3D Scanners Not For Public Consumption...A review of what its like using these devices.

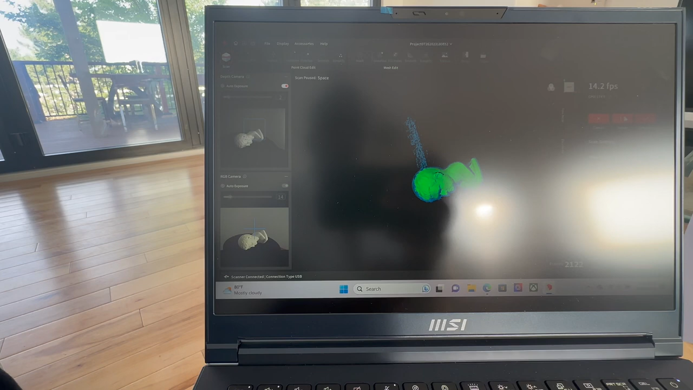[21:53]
so it is turning a deeper shade of green as opposed to that other color that
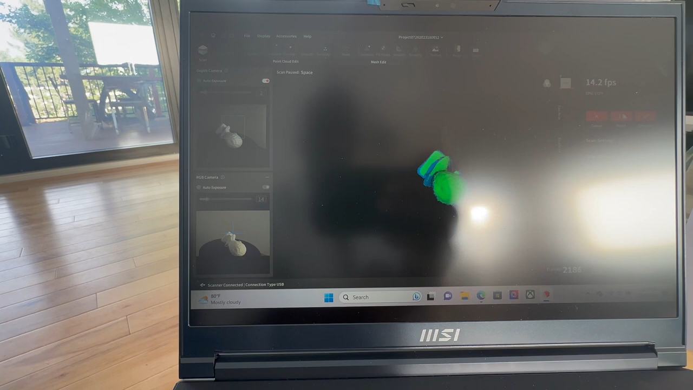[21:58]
it was showing before so i think this tells us that we are doing a whole lot
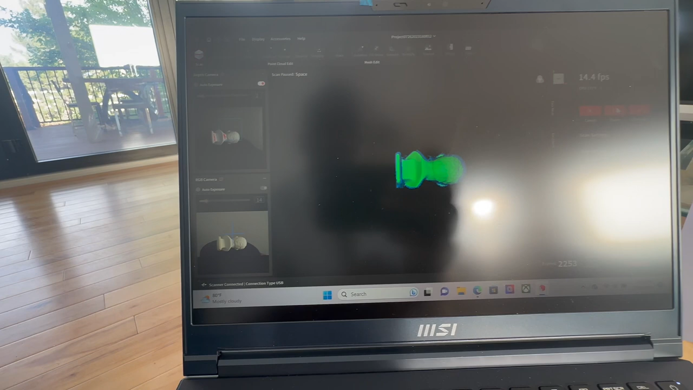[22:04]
better so we're going to pause it again now that i got the bottom and probably under his chin and the top of his head where we had those holes
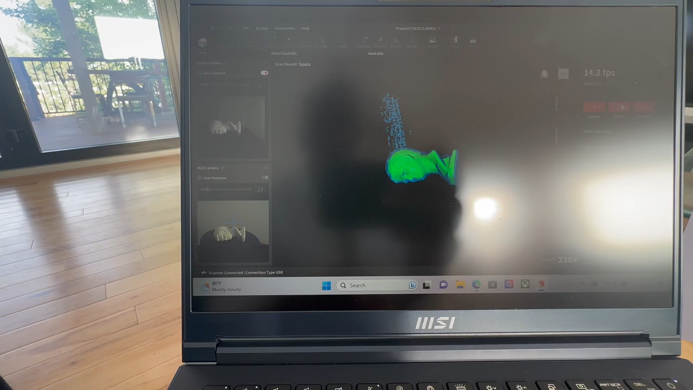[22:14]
okay so pause that stand them up again
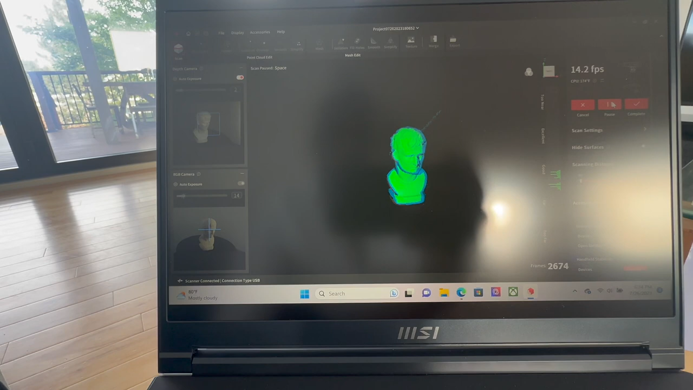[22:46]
overall i think this is pretty good complete this
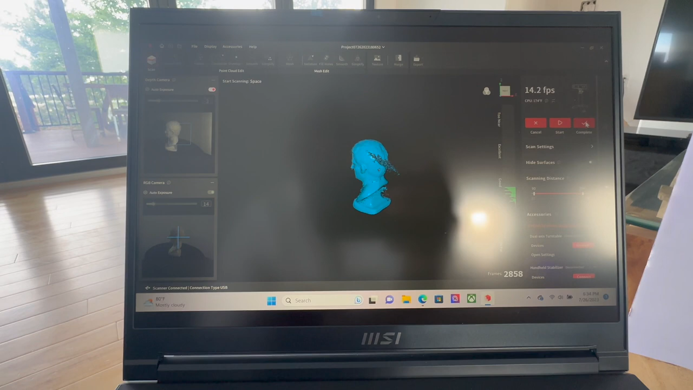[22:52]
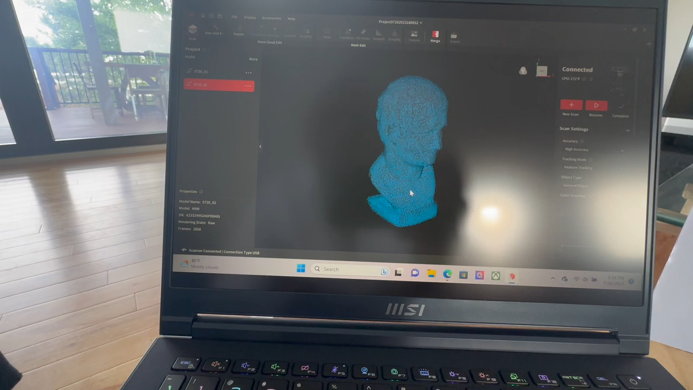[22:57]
and that's all filled in now no hole on top of his head no hole at the bottom
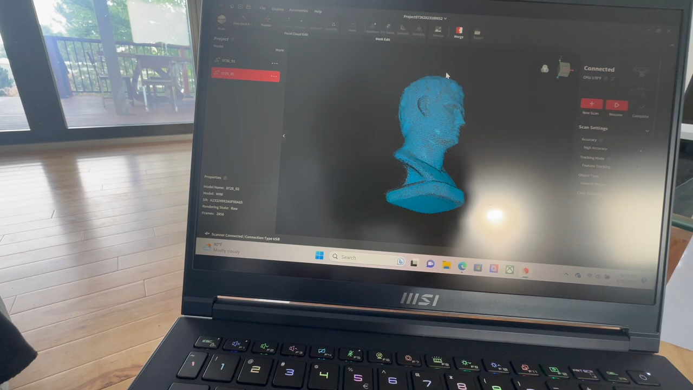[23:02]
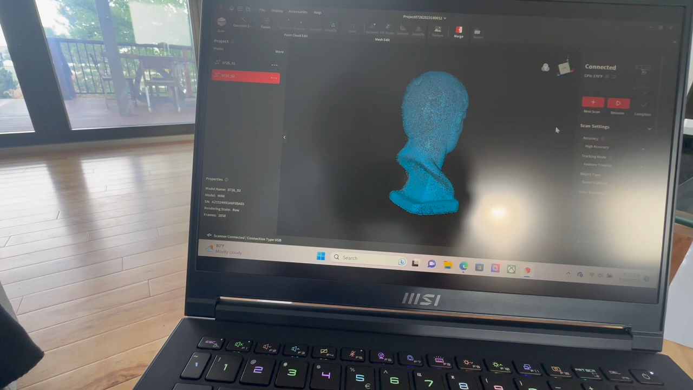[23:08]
yeah fairly good enough bust right there
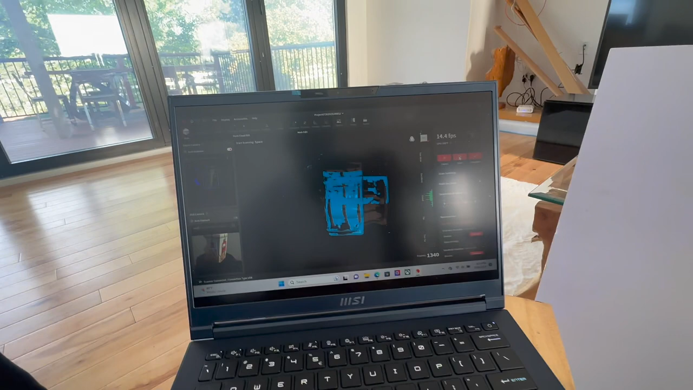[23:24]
is the best out of the ones i've tested so far i think it's uh pretty clean it's intuitive it doesn't look like an afterthought so the software runs pretty good i'd say
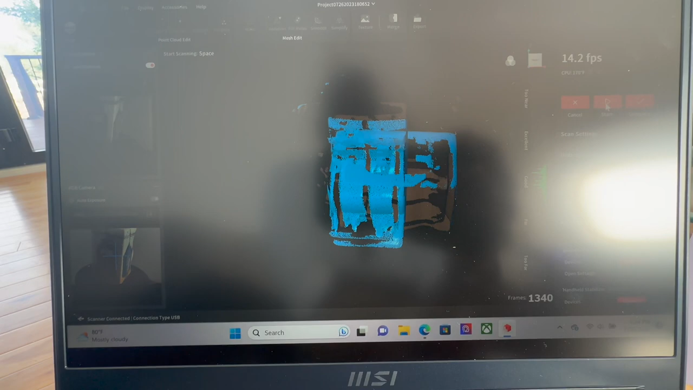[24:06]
two images now one of it laying down and one going across so i'm going to stop
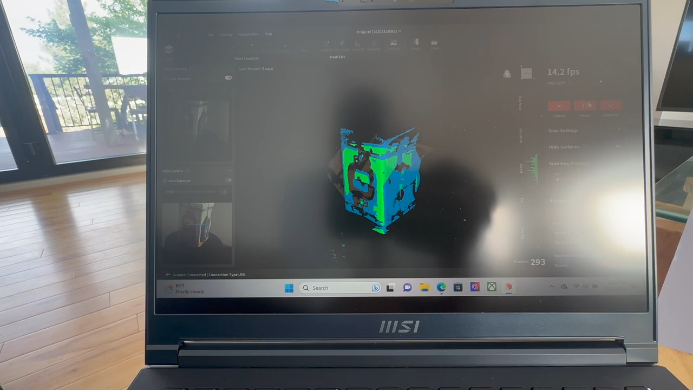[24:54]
already kind of done in there so we're going to cancel this all right
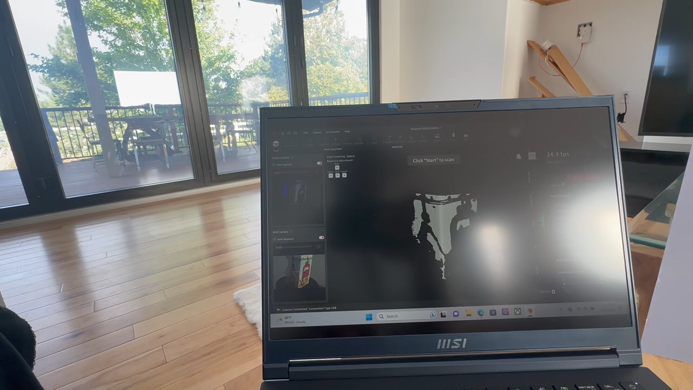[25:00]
and uh do a completely new scan once again so we'll do start
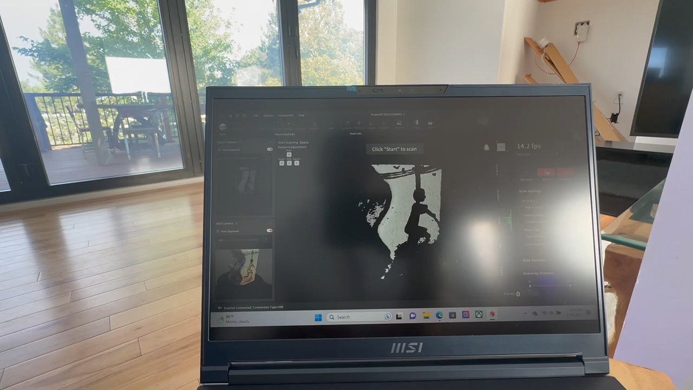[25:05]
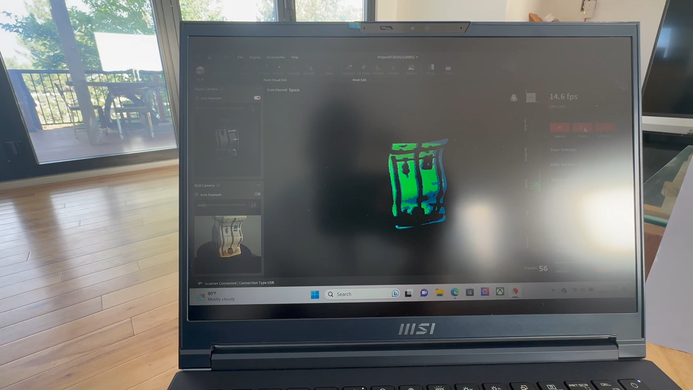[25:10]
all right so it's capturing that and having a little trouble with that part for one reason or the other